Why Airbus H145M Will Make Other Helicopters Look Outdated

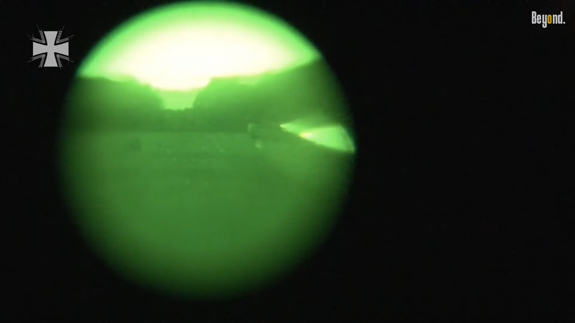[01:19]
and a digital cockpit compatible with night vision goggles for use in low-light conditions.